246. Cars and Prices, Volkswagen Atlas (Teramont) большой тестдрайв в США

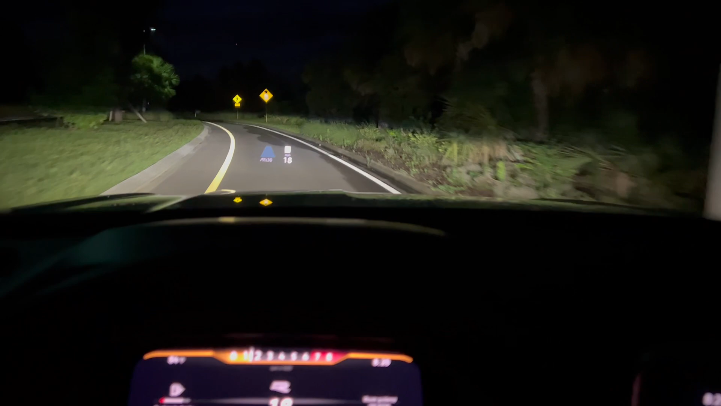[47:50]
Так, ребят, еще очень важная информация у меня появилась по этому. Ну, во-первых, он заранее предупреждает, что у вас знаки впереди, что будет. Очень неплохо держит даже такую вот, как бы, дорогу, которая извилистая достаточно. Ну, не сильно большой угол, но держит. Но только что проверил.